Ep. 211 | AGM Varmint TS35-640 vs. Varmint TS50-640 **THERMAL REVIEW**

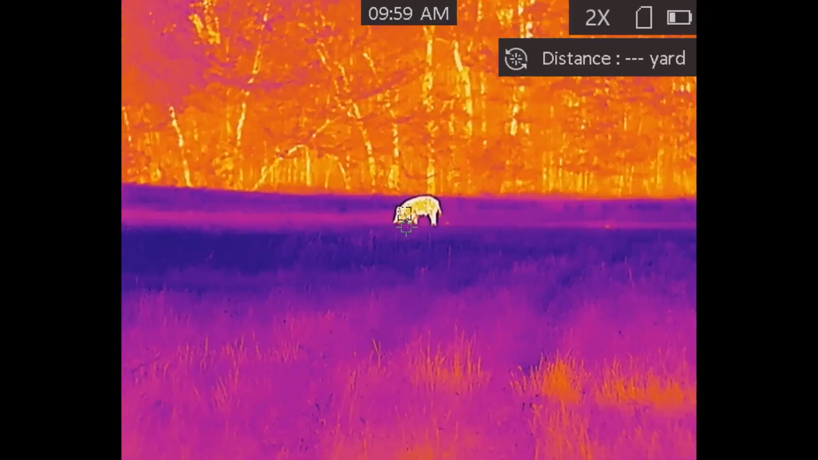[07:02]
common specs they both have four different color palettes black hot white hot red hot fusion five different reticles four different uh color options for the
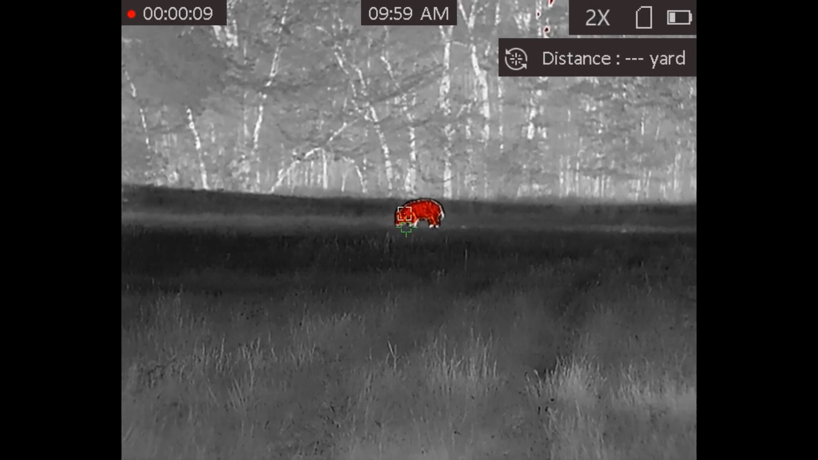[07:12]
reticle it does have picture in picture mode it uh it's a 12 micron 50 hertz refresh
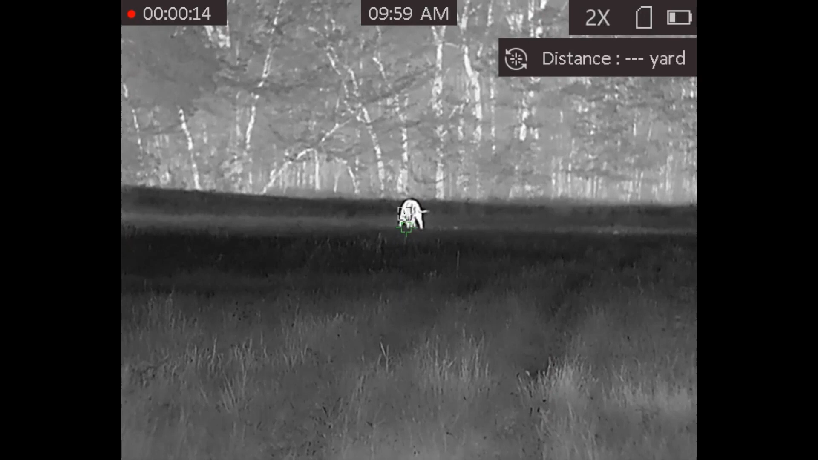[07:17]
rate 640 resolution by 512 so it's a little bit different a lot of times you hear scopes
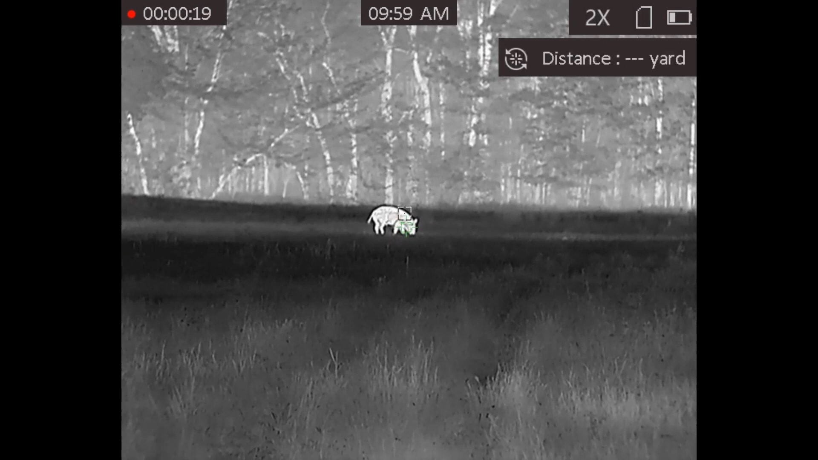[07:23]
being 640 by uh by 480 this is actually uh 640 by
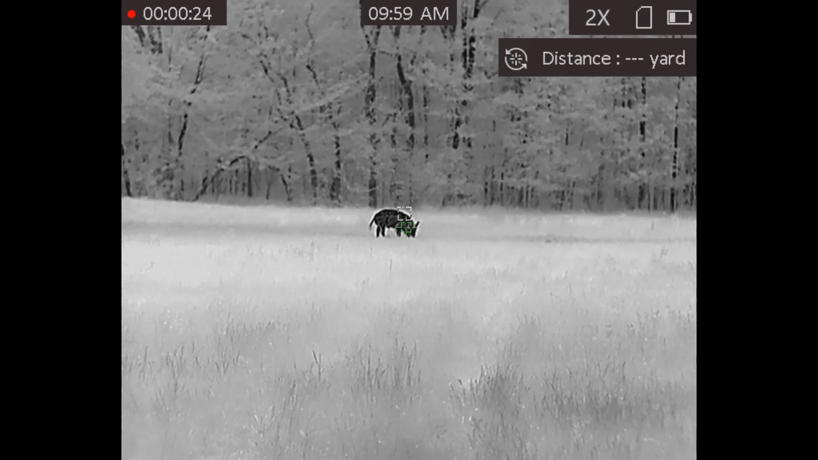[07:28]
512 it just means that the the screen or the the image that comes off over that you see is going to be a little bit more square it's a uh
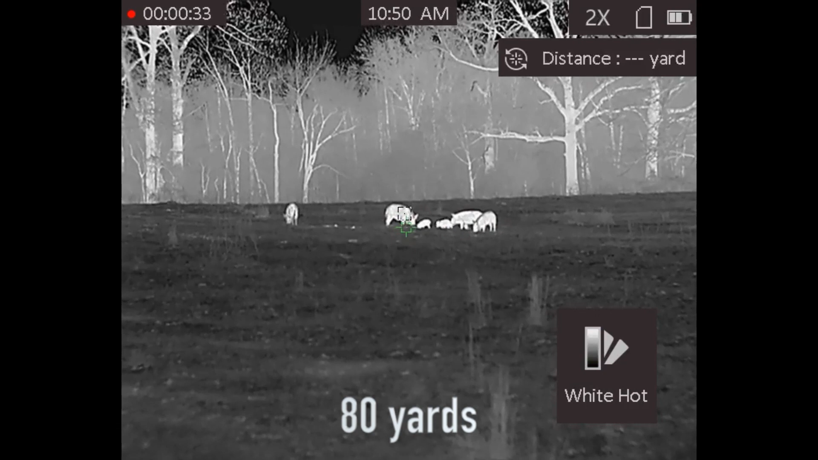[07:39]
it's got a uh a 1.0 f-stop or aperture if you're in the camera in the cameras you'd call it f-stop but uh the aperture
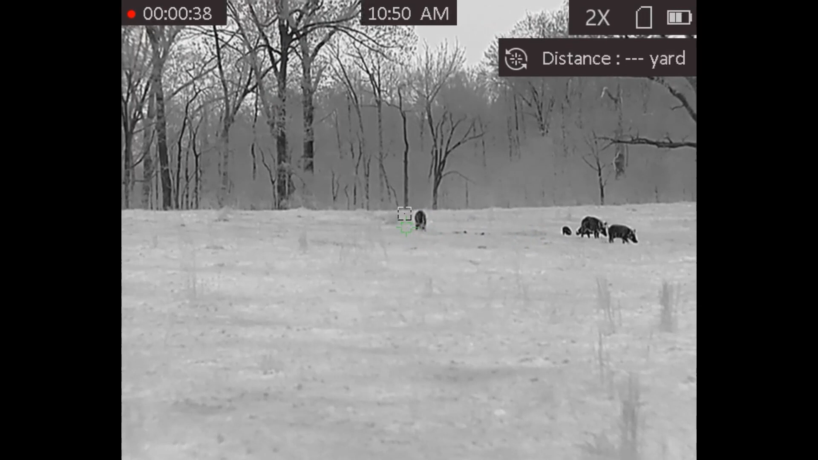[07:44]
is a 1.0 uh the laser rangefinder they say is accurate out to about 600 yards it's an eight times digital zoom it has an oled display and it's a 1020 by 768 oled
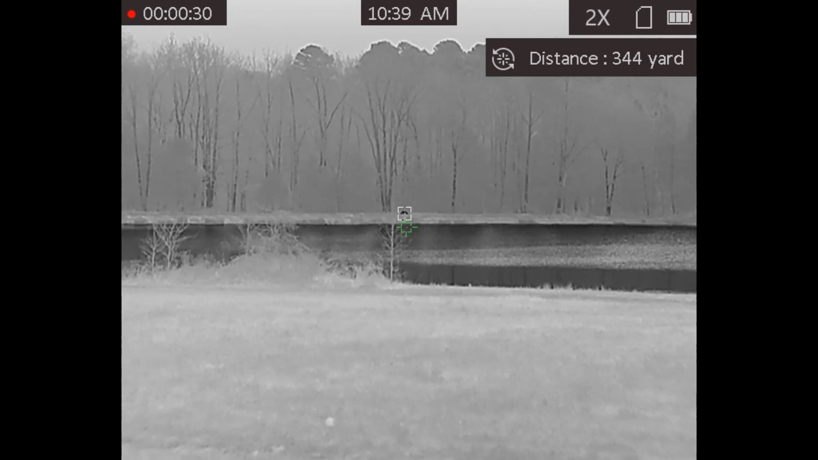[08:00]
display 16 gigs of built-in memory for video recording with on board uh video recording it does not record
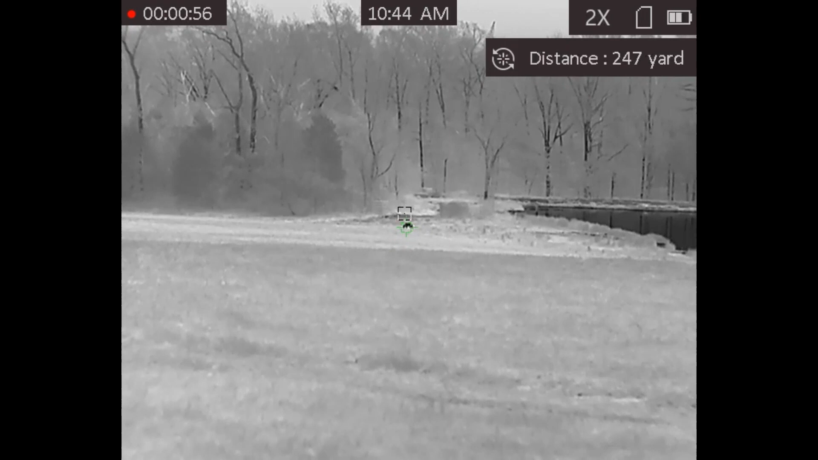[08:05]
audio but it does record video uh it does have uh wi-fi so you can turn the wi-fi on
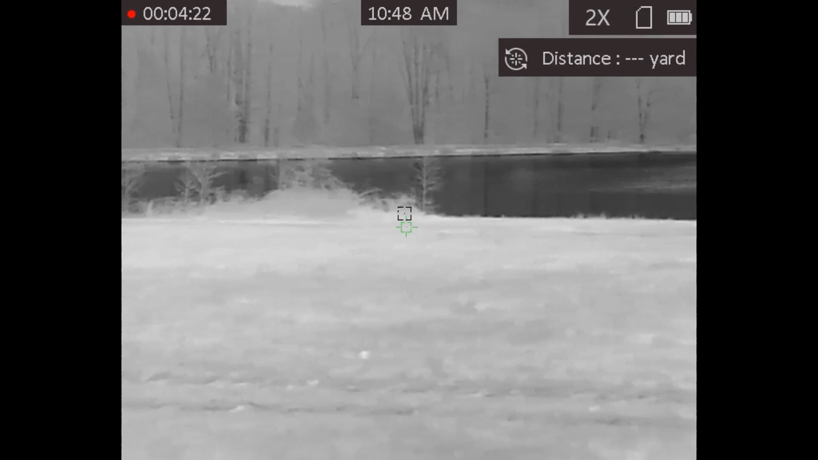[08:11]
and link it up to an app it runs on one 18650 rechargeable
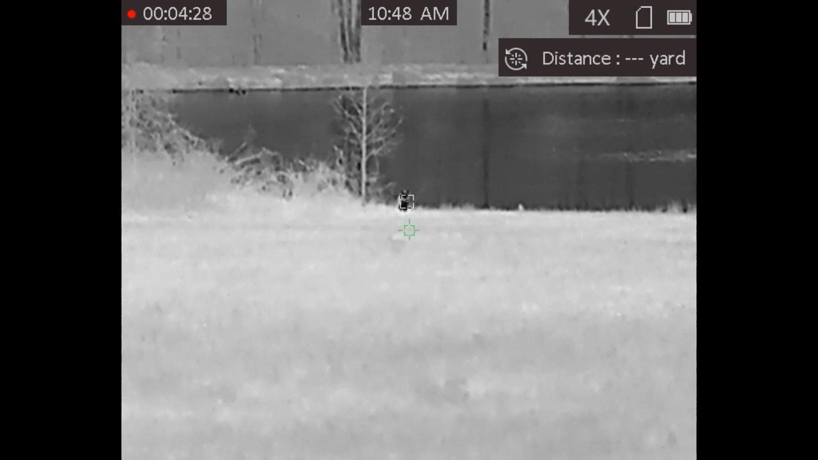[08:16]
uh lithium battery it's one of the great things we're going to be talking about later on in the show but you can buy those 18650 batteries enter anywhere uh